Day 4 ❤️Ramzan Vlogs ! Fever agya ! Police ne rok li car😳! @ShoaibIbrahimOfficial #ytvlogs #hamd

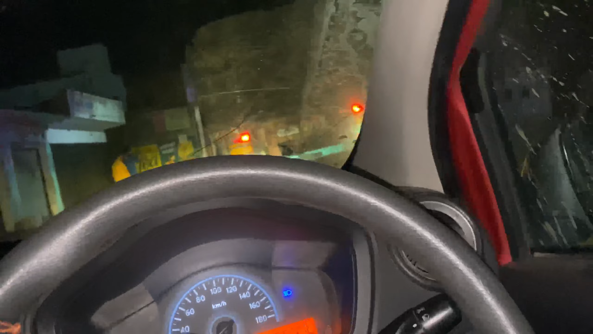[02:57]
मैं रुका हूं मैंने का पहले पूरा जाम निकल जाए फिर हम निकलेंगे और यह भाई ट्रक भी हमारे आगे तो वाई कुछ आज
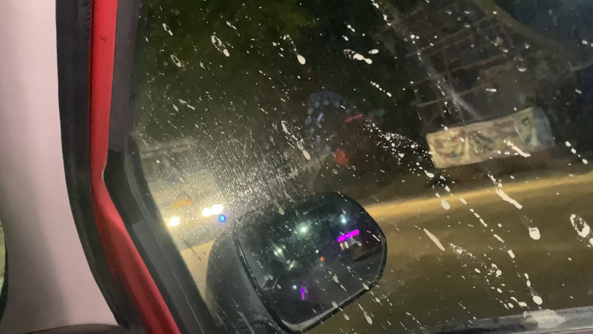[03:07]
की नहीं कर रहा बैयार मैं क्या बताऊंगा अब दीख शुक्ते हैं यहां पर
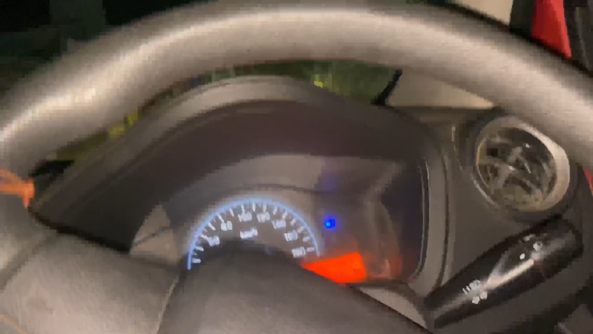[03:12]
एक और बस ट्राक है सौरी और यह � लगता है रोट के लिए और हम इसके पीछे लगा देते हैं लेकिन मुझे लग रहा है हलके हलके जा रहा है तो है साथ
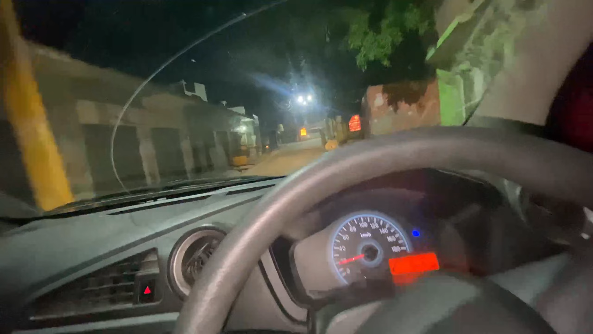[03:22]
कुछ रोड हो गया के लिए आप देख सकते हैं सामने कोई नहीं है और अपना काम भी हो गया अब मुझे लेना इस मेडिकल से कुछ चीज पहले मैं अ�